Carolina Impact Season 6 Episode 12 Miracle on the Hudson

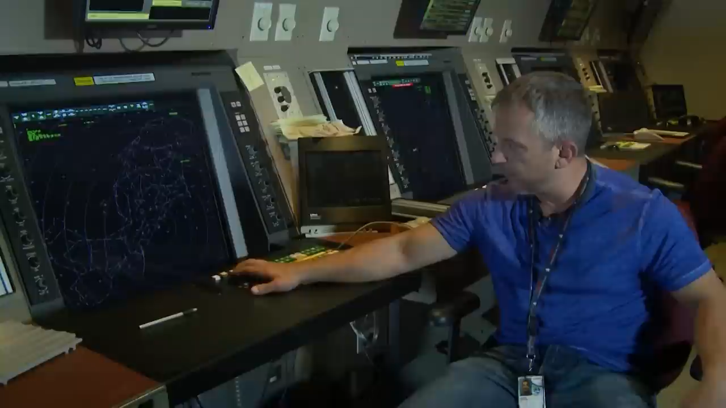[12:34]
He took off northbound like this. This is about 4 miles up. This is where he hit the birds right here. Cactus 15.9, turn left heading 270.
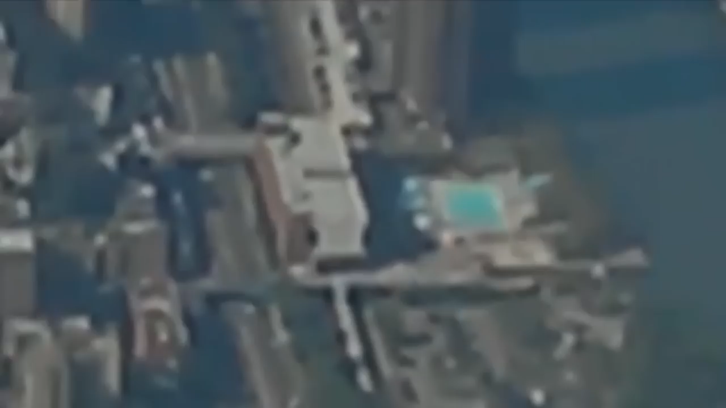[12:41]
That's Harton on the radio with Sullenberger,
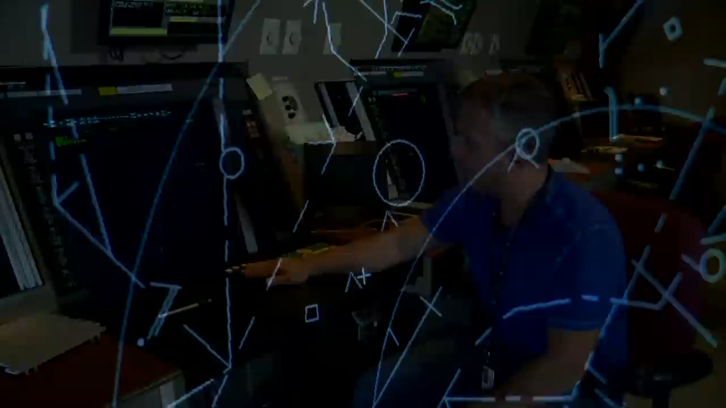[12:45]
guiding Flight 1549 on his screen, climbing to just under 3,000 feet.
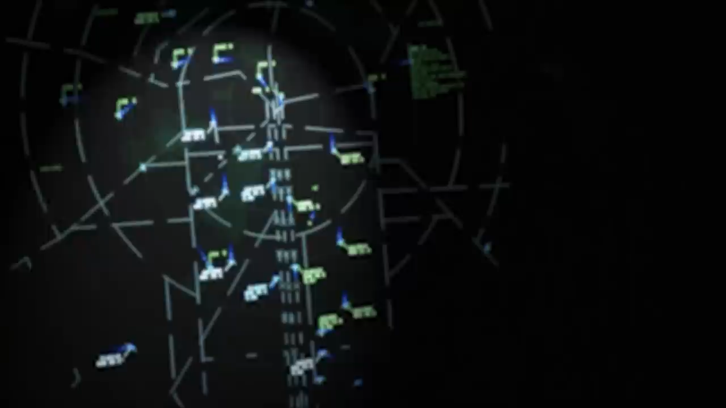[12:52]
Just another blip on the scope. Just another one of those planes over New York until...